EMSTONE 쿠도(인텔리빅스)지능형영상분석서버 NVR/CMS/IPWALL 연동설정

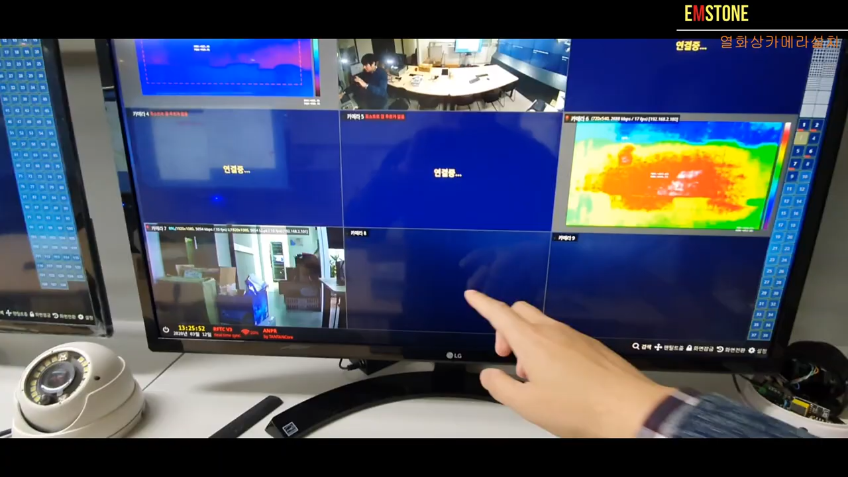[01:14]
여기 여기 그 8번 에다가 제가 영상을 한번 띄어 보겠습니다 어떻게 설정 하냐면 자 저희
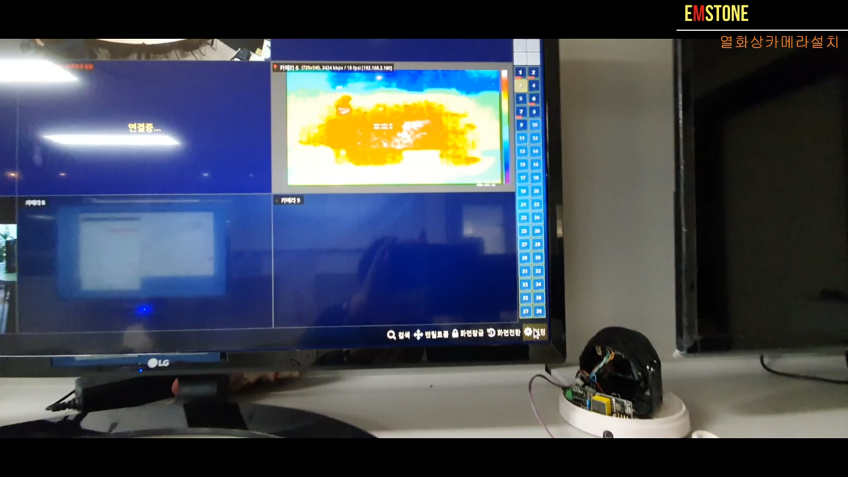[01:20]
그 설정에서요 카메라 가서 어 여기 자세히 들어갑니다 자세히 들어가서